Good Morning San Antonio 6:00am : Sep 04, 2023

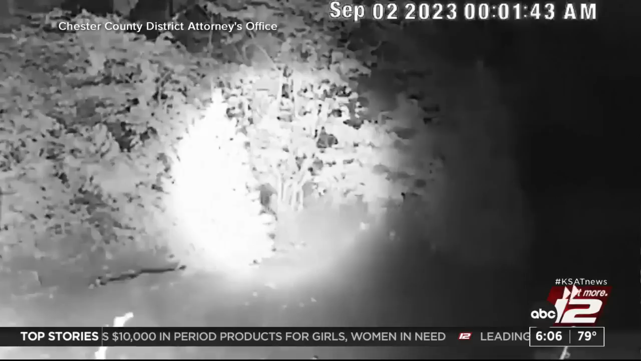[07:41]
Cavalcante was last seen early Saturday on a home surveillance camera tiptoeing through someone's backyard.
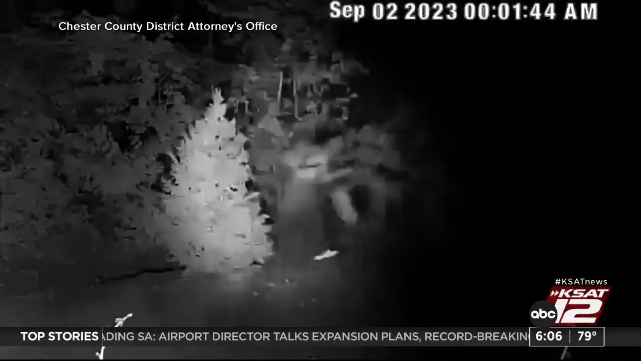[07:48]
This was his last spotting, though authorities say there were more than 100 tips related to his possible whereabouts, including a number of home break-ins that Cavalcante may have carried out.